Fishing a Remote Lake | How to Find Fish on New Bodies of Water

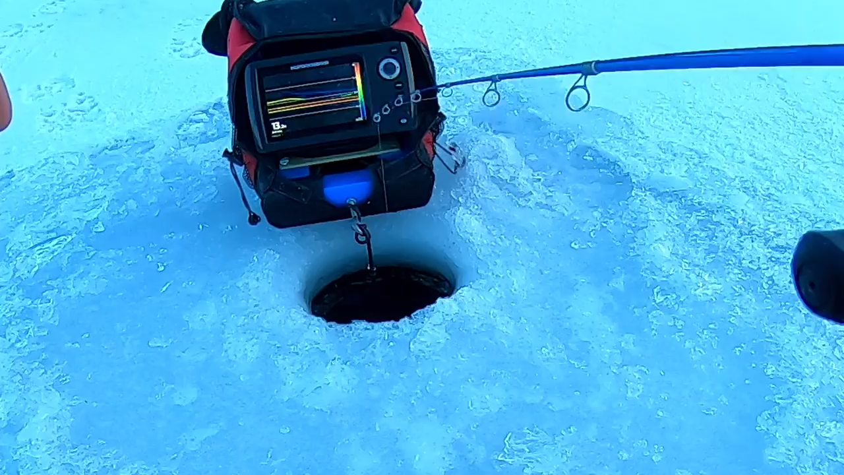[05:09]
right right off the point just where i wanted to be fish on